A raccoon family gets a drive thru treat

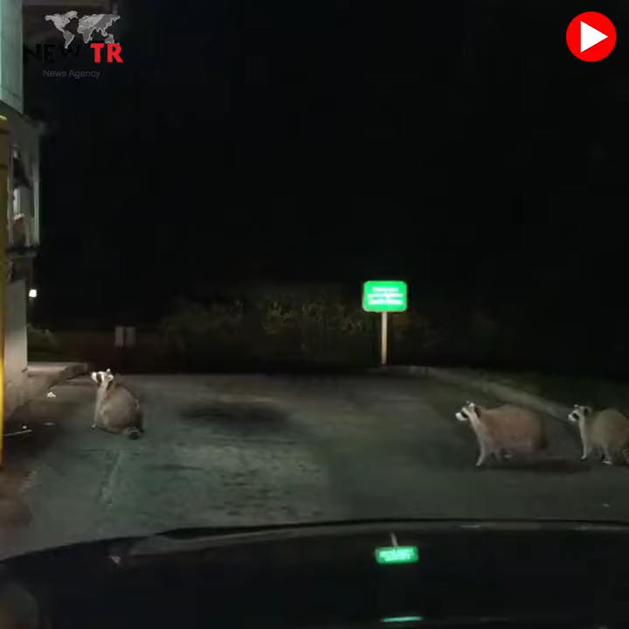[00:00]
my God, I can't believe they're doing this. Oh, that is so wrong. Oh, that is so wrong. Oh my God, no.